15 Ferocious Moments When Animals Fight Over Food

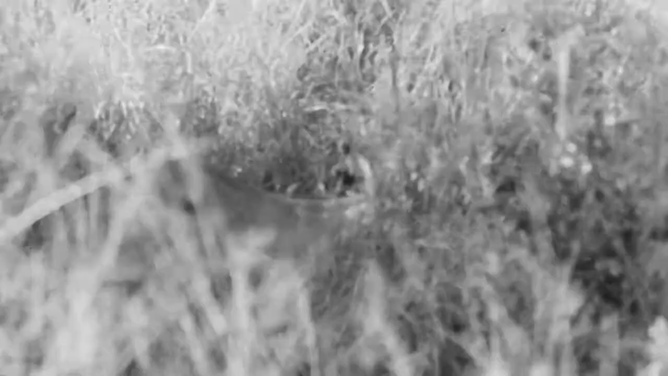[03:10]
This cunning female leopard impressed onlookers by taking down a large male impala,
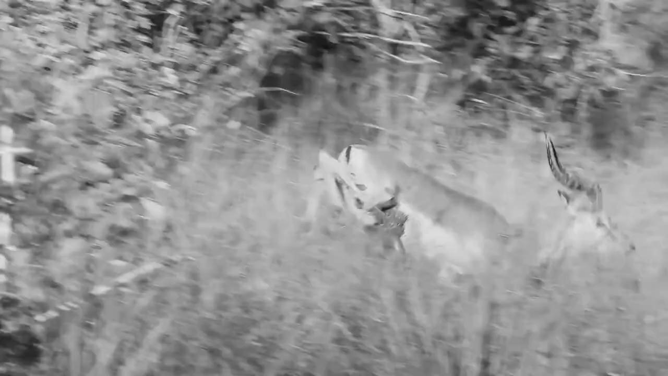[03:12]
but as quickly as she brought it down,
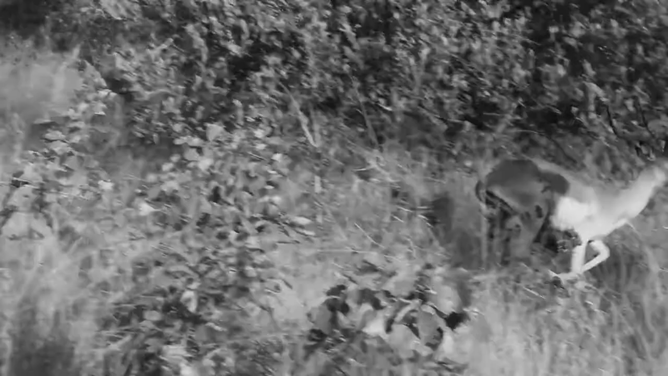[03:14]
a hyena that had been listening to the action took ownership of the impala, even before either of them had killed it.
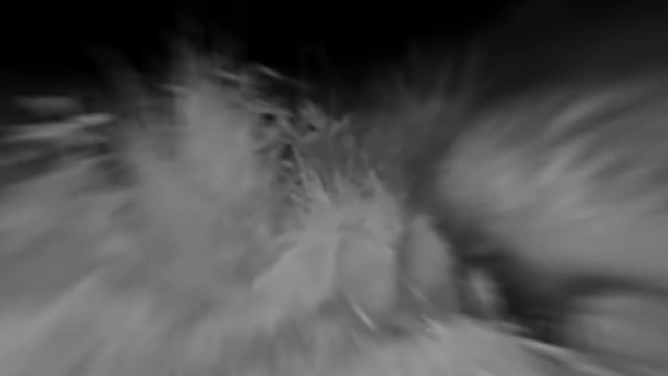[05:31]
The American badger is a fossorial carnivore, which means it forages for food underground by digging or scouting for dens.
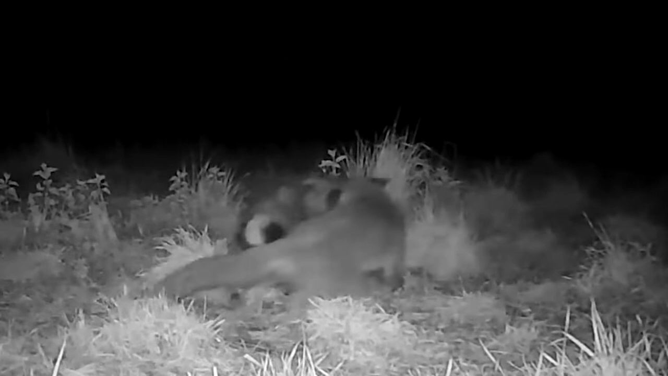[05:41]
Even though foxes are not their primary food source, they have been known to take a fox cub on rare occasions. Foxes will not fight a badger if given the option. A fox will be unable to defeat it because they are far too fierce and tough, and almost forgot to mention, nuts. In this video, however, the fox needs to protect his food, so he takes a shot at the badger and it pays off because
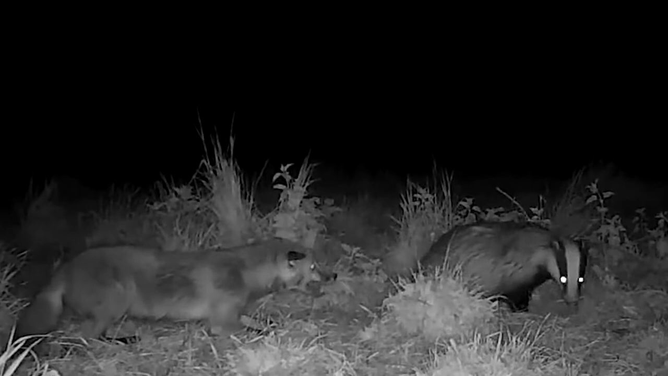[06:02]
he manages to chase the badger away during a rare occasion.
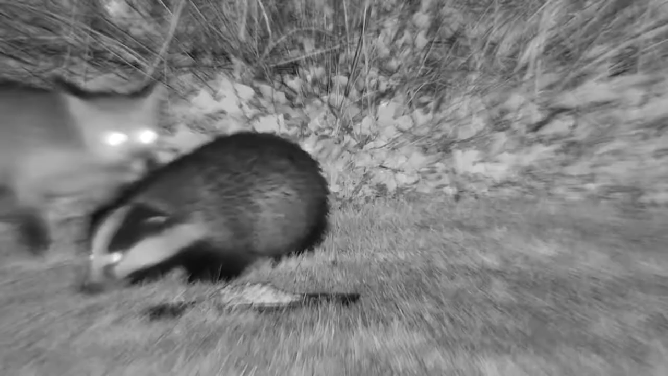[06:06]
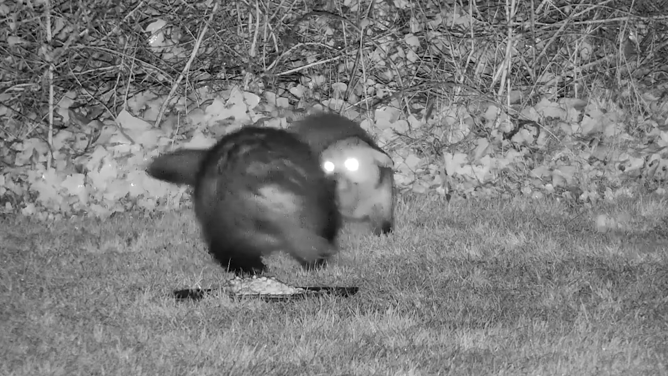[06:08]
Generally speaking, badgers and foxes can coexist without too much trouble.
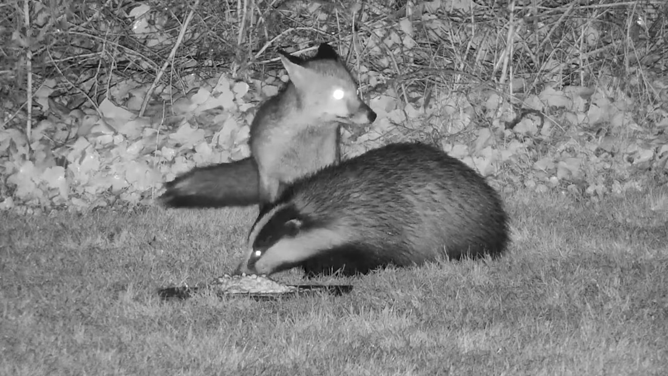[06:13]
Let's say they can tolerate each other, even though sometimes things can get out of hands. But when it comes to the crunch, the badger is the boss. So, it is quite unusual to see the female vixen fox in this video so upset and losing food to the badger. She is clearly not happy about it, but what can she do? This incident began by accident, when the people filming were feeding some birds and discovered,
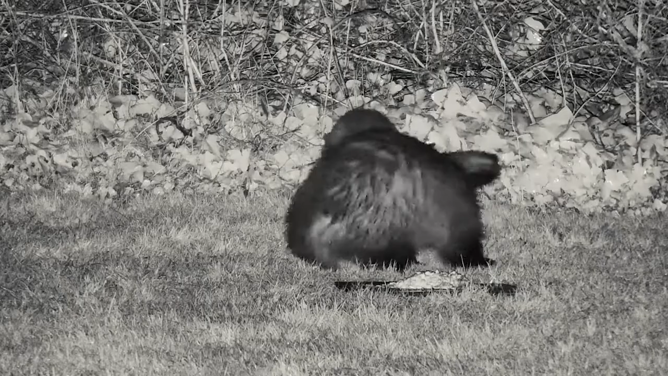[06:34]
by fluke, a badger feeding on some garbage on the ground.
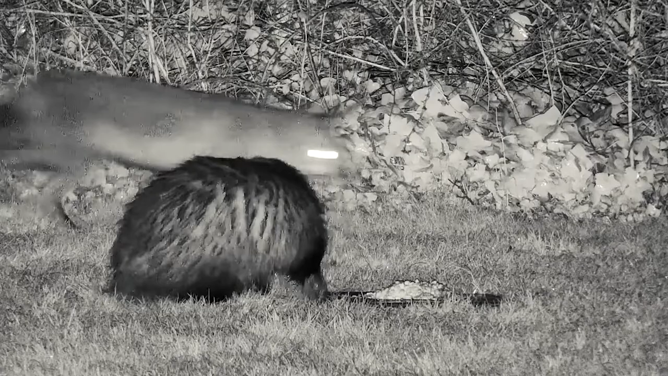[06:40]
This led them to wonder what else might be around, so they brought a camera and were simply amazed by what they saw. They put scraps of food out and peanuts and sat back to watch, and this is the show they got to witness.
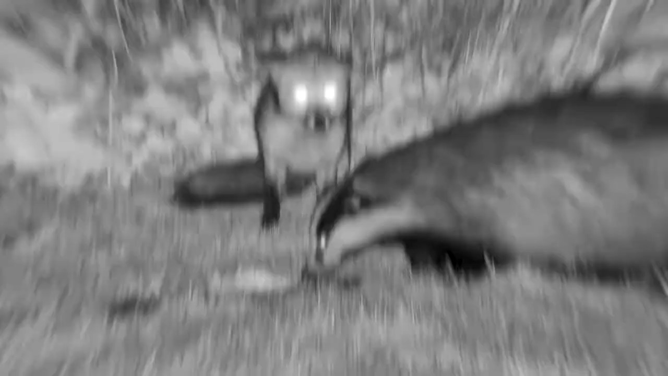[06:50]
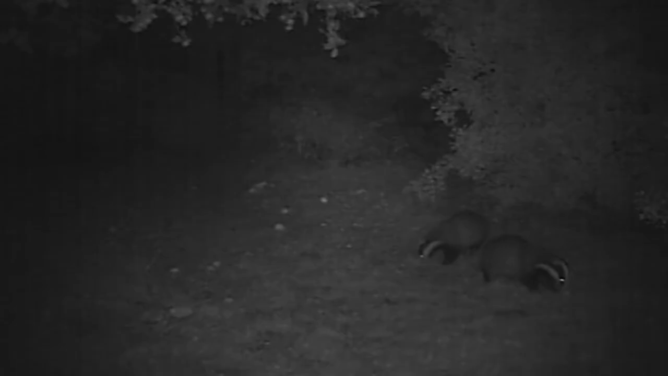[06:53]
As I mentioned in the previous video, badgers and foxes usually get along, and you can see a perfect example of this here, when both the badgers and the foxes are seen foraging and minding their own business.
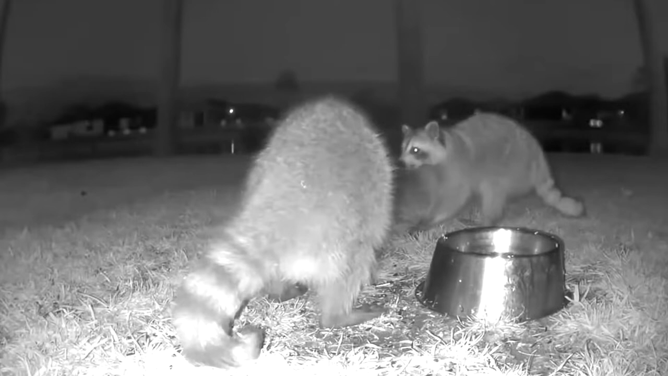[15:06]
but both raccoons eventually settle down and decide it's better to eat than fight.
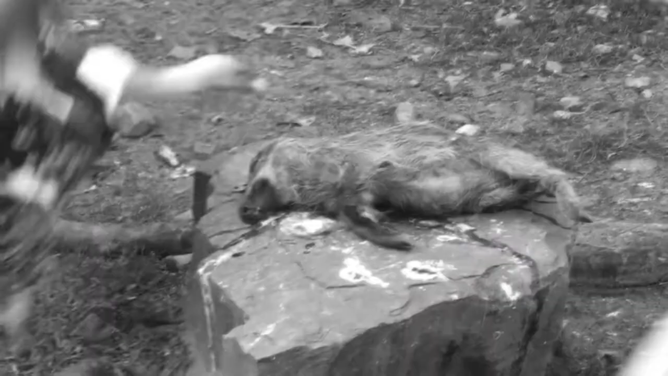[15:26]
Vultures Eat Wild Boar I'm not sure if this vulture killed this young boar, but he's lucky enough to have him all to himself. Oh, wait.
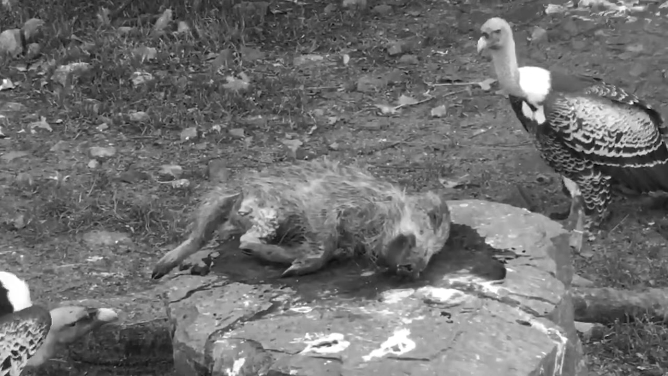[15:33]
Another vulture arrives and asks his friend if he could join him. It doesn't look like it's a problem, because there's plenty to go around for both birds.